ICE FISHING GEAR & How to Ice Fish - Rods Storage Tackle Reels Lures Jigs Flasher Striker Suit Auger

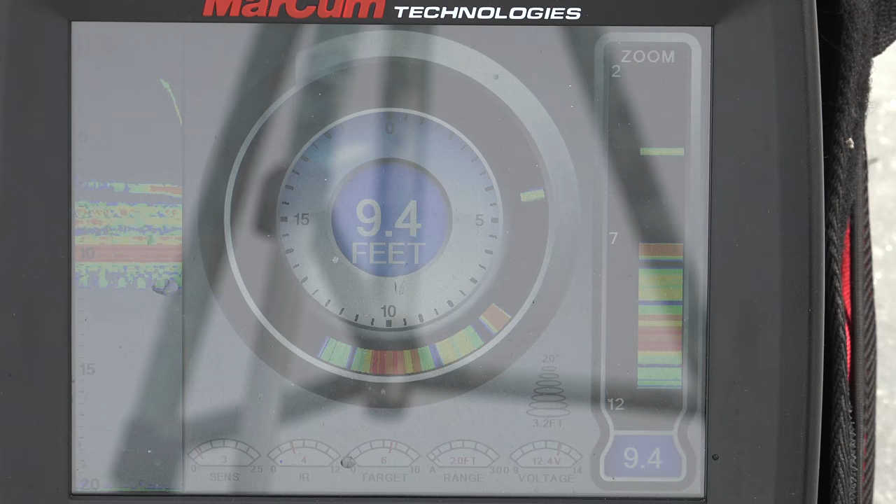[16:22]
On screen: depth 9.4 ft
So let's go look at that one more time and then we'll go to the tickle stick tip and watch how that works. Dropping down, dropping down. Now look, fish instantly comes in, comes over. As soon as that mark, as soon as one of those marks come and touch my mark, I stop looking at the flasher and I start looking at my rod.
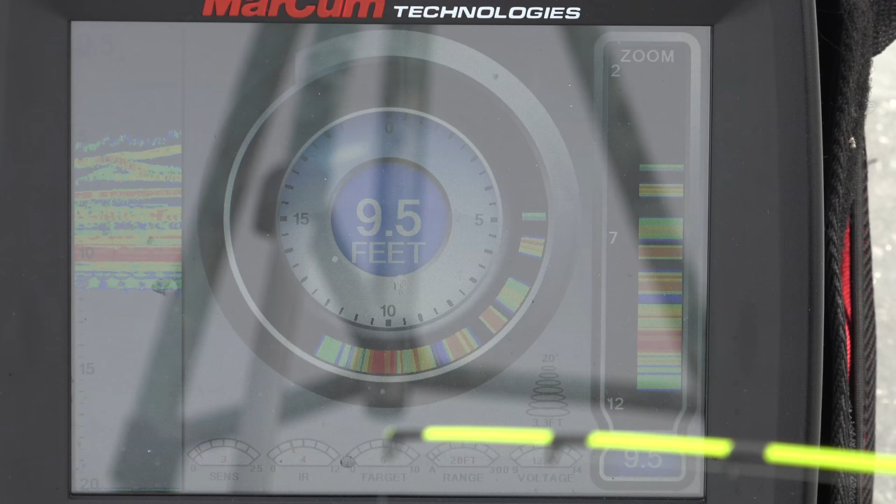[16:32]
On screen: depth 9.5 ft
So I'm just going to kind of make him want to come after, get him separated, maybe some, some other fish. Okay. Now I'm going to stop watching and I'm going to start watching my rod.
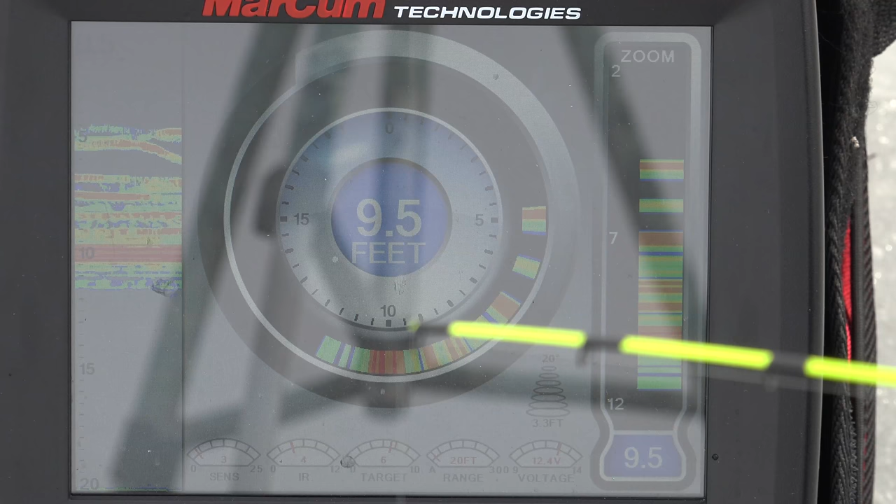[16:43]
On screen: depth 9.5 ft
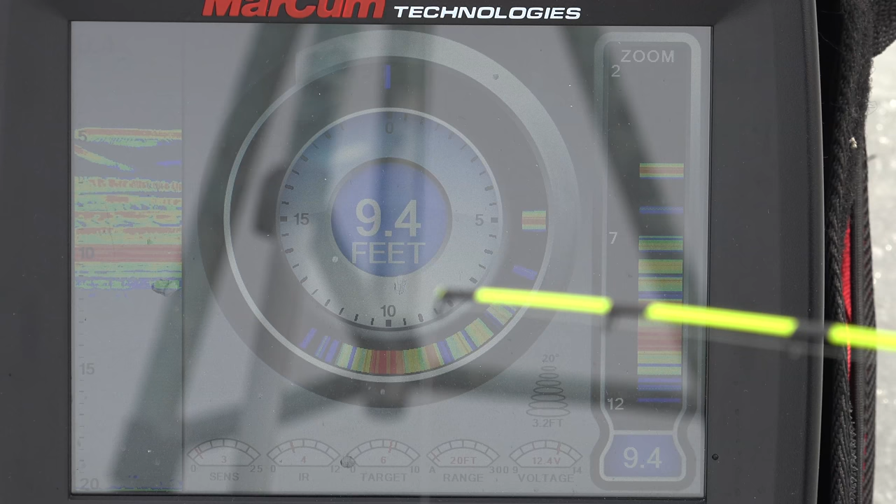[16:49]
On screen: depth 9.4 ft
And if I don't see anything, they're probably just right there on it.
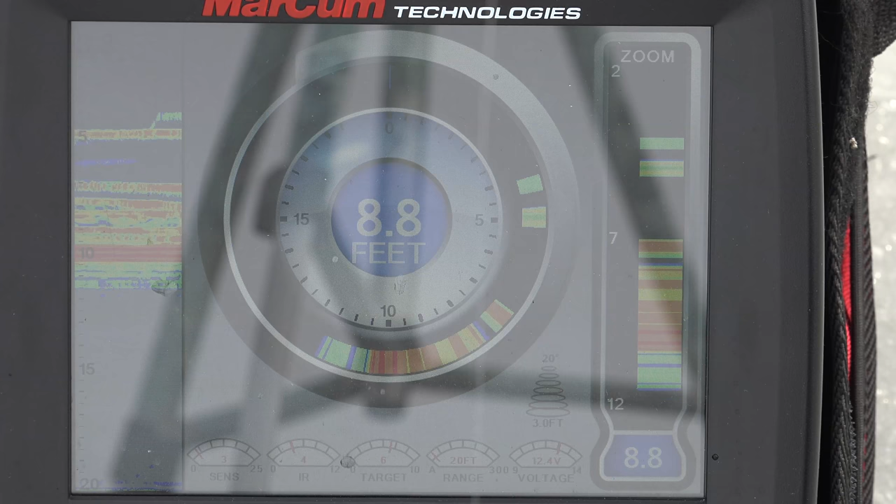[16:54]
On screen: depth 8.8 ft
I'm going to just kind of separate it again and see, see if they want to come up on it. If not, I'll drop back down because we've got fish on the bottom. And you want to get into a lot of fish because the more fish, the more they'll kind of fight over it. And they'll kind of get a little bit more aggressive that way. See, I can't even see my jig because there it is.
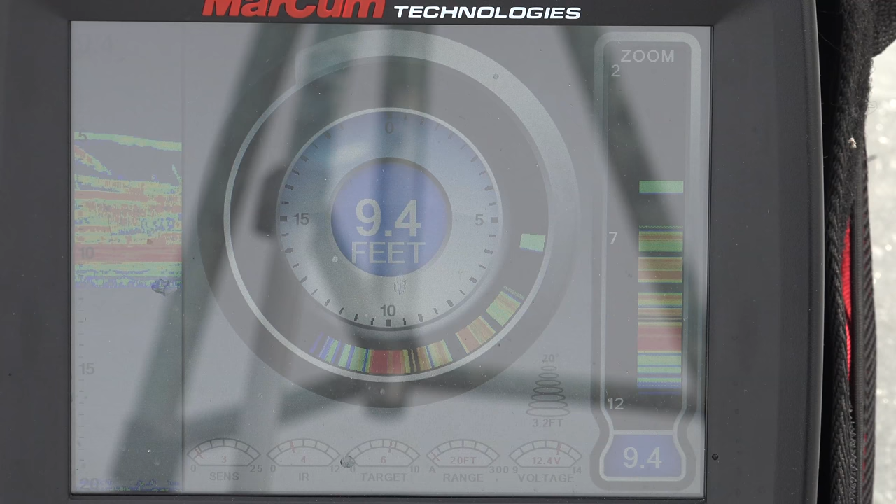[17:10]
On screen: depth 9.4 ft
It's separating. Lots of fish are on it right now. There we go. And we've got another one. And there it is there.
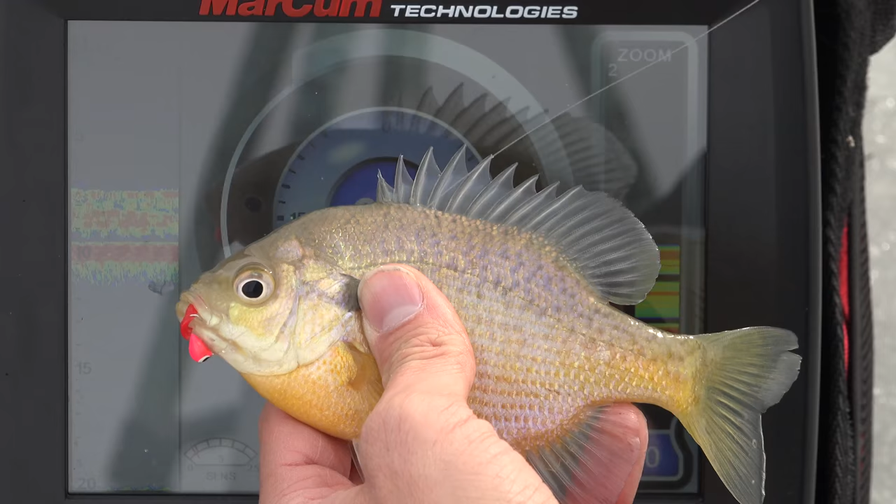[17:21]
So let's go check out the tip of this tickle stick.
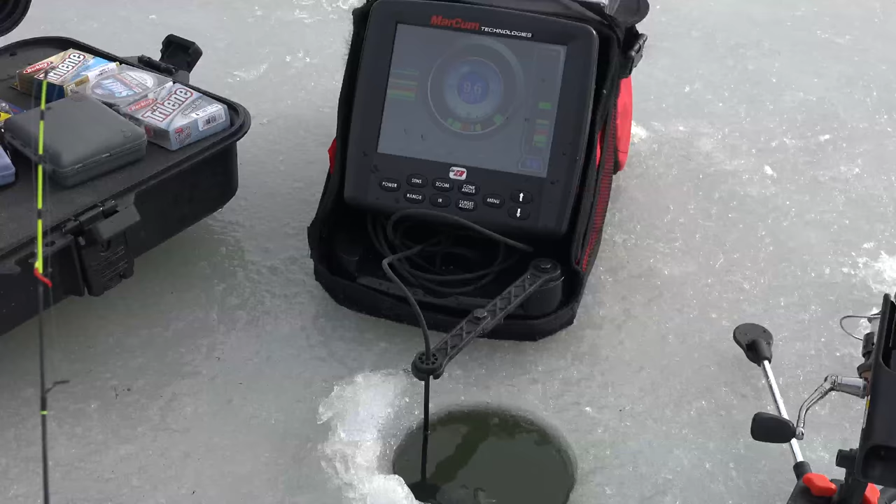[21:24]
Okay. Now maybe you'll be able to see the screen and my rod at the same time. Now, if you look closely, there's my jig on the screen.
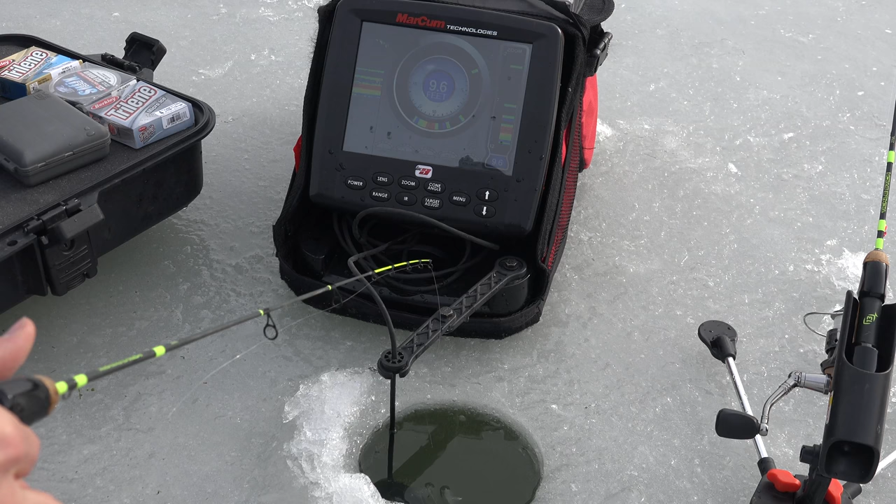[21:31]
It's going down. Got fish getting ready to come up to it already. There we go. That didn't take long. This isn't about catching the monsters here for this video. This is just demonstrating how this is done.
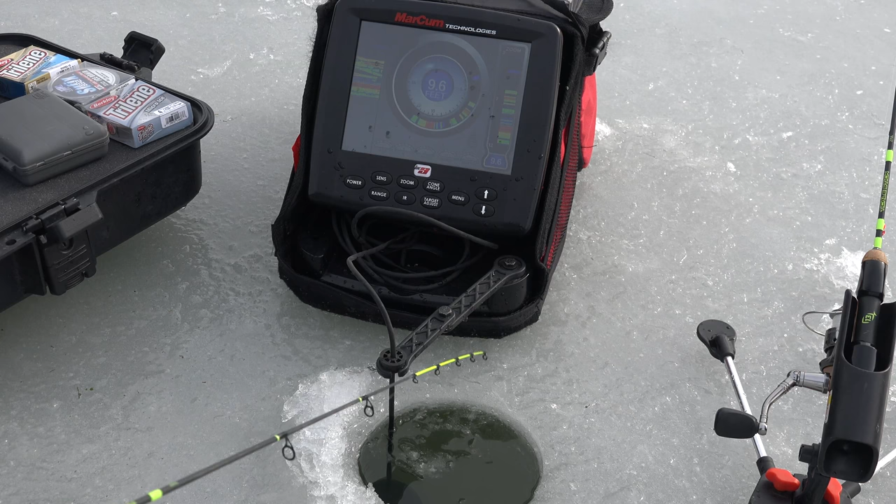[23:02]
You're going to be going on feel. And I don't like going on feel. You can catch more fish by going on sight. Um, because there's times where fish, you're never going to feel them bite. So there's the jig. It's coming down. It's a little bit hard to see when it's blue. There it's coming down now. We've got a lot of green coming up. They're coming up to it. Okay, bringing it back down. Oh, wow. That was fast. Probably didn't even have time to watch anything on the screen. There you can see the jig going down. We've got lots of fish down there.